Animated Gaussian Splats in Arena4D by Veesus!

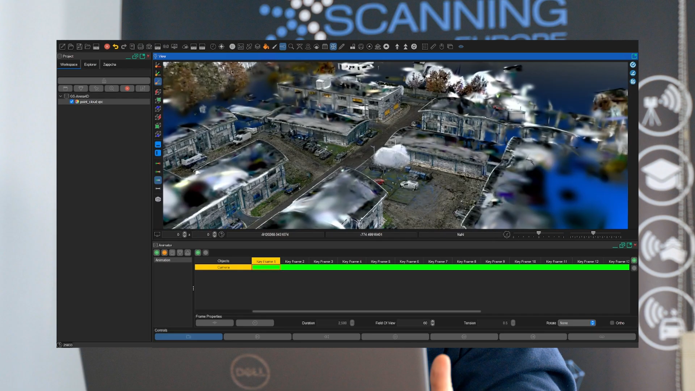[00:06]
They announced the option to load Gorshin Splatting and make different stuff in their software. And I find this as one of the coolest things what I saw in the last years.
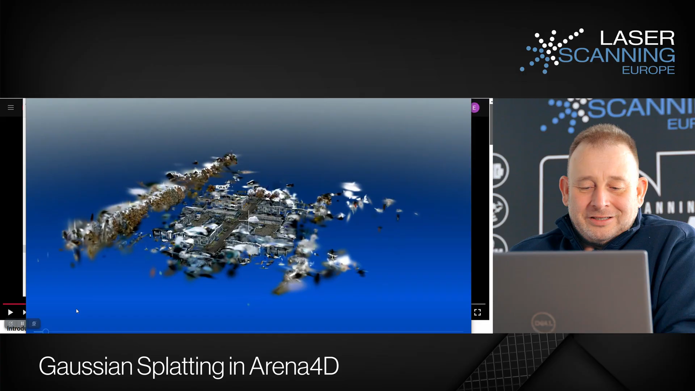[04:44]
It was just done by our people. So some guy running with the X-Grid system. During the office complex where we are sitting.